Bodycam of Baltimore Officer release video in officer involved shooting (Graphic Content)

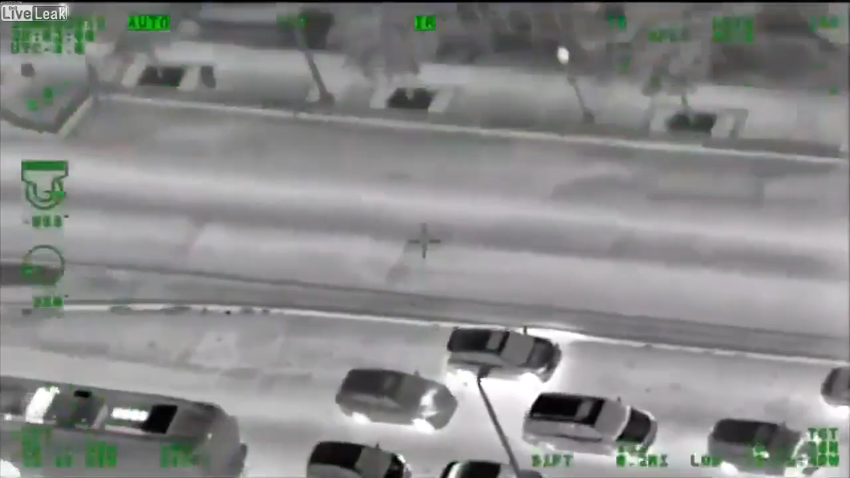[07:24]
He's stopped, he's bailing, he's pointing, he's getting out of the car. He's getting out of the car. He's back.
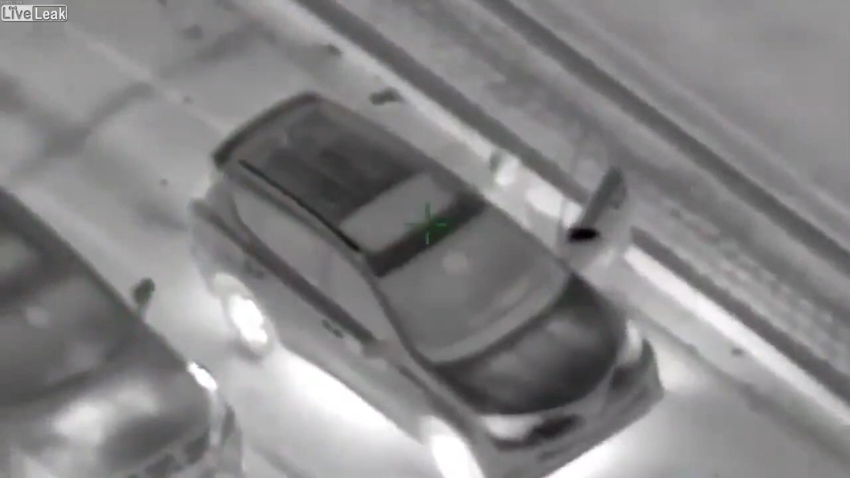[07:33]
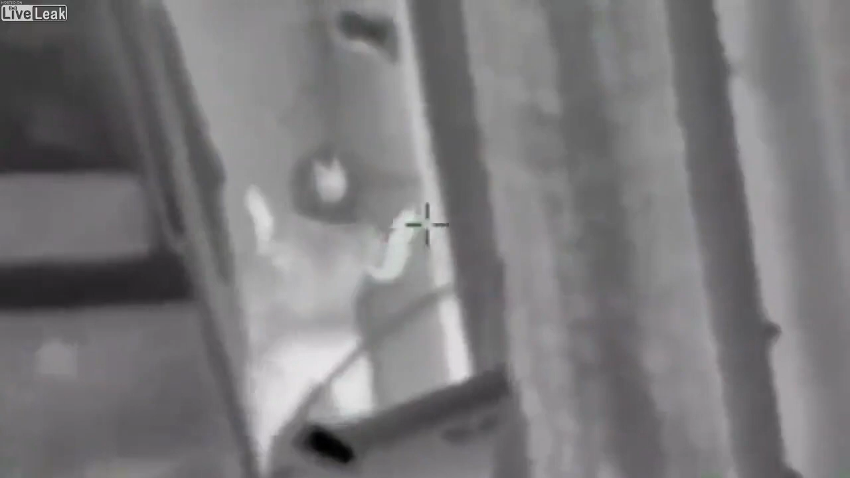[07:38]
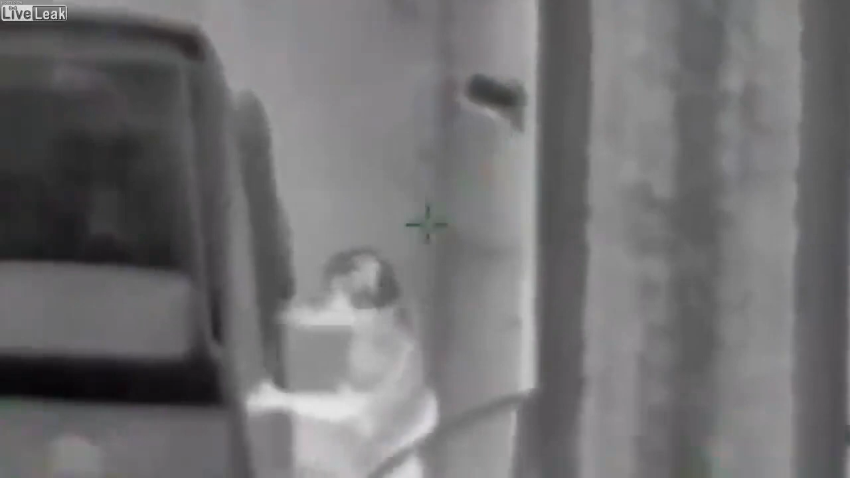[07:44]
In the car. Oh man, watch it, watch it!
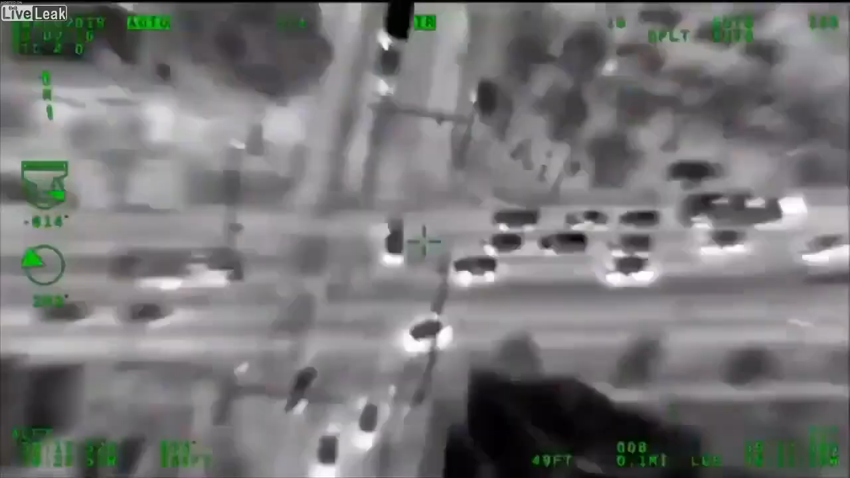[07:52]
Guys, you gotta block him in, he's turning left.
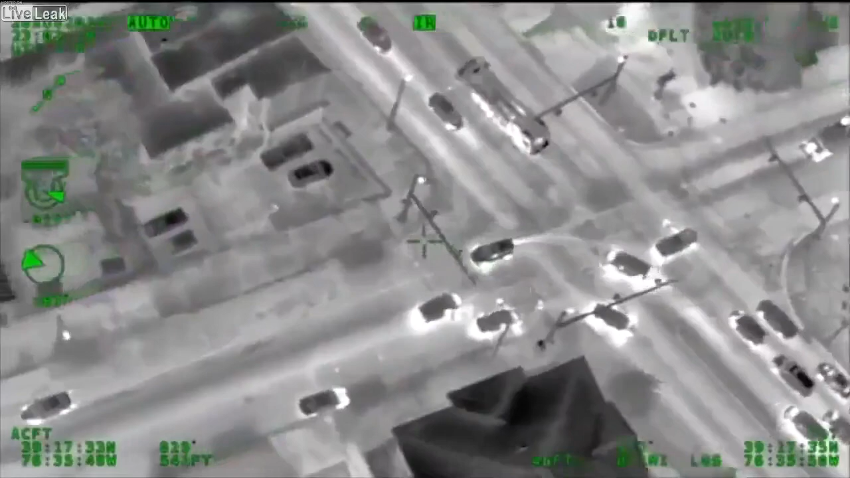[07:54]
He's going southbound on Caroline.
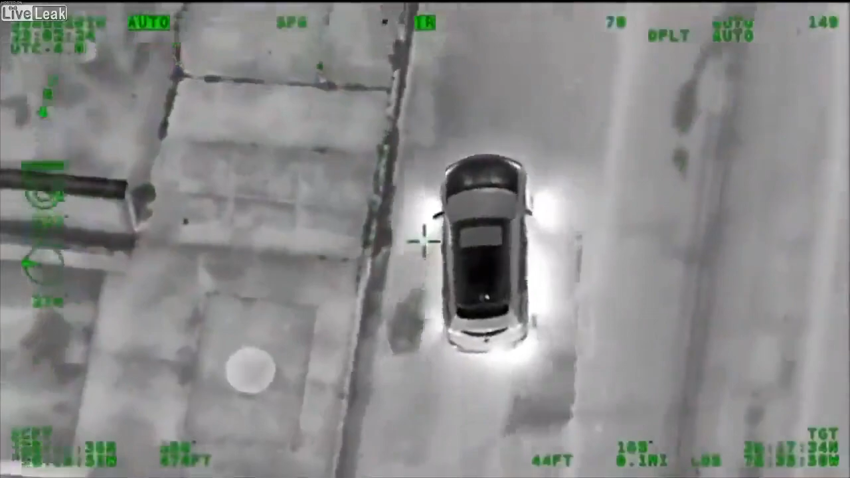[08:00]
He looks like he wants to bail, guys. He looks like he wants to bail. Southbound Caroline. Caroline and Fairmount.
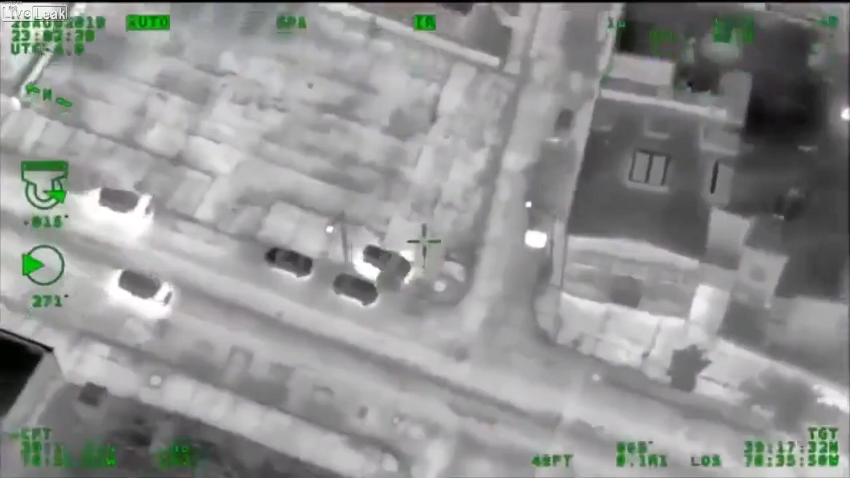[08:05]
He's up on the sidewalk. All right, guys, he hit a tree. Get up on him. Get up on him. He's shooting. He's pointing the gun. He's pointing the gun.
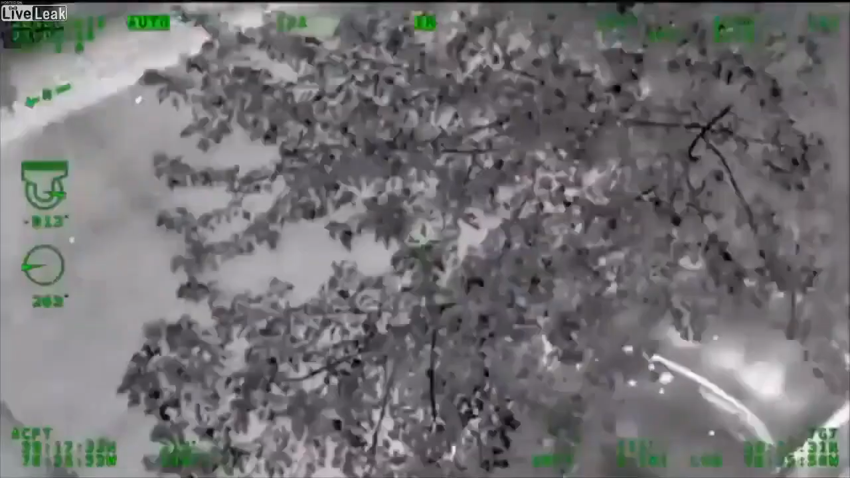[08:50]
Guys, he's pointing a gun. They're shooting. Shots fired. Let's drop a 13. Fairmount and Caroline, drop a 13.
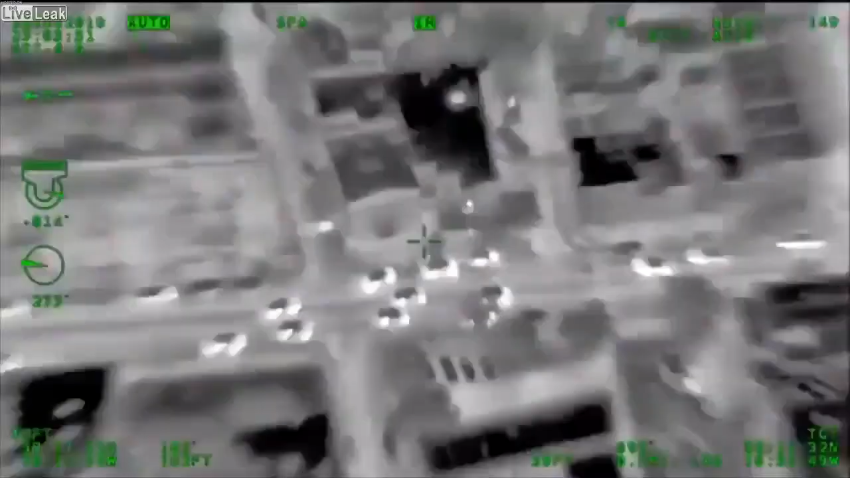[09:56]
I'm here. Fox, you got a fire truck right up on right up the block from you. Suspect down. Suspect down.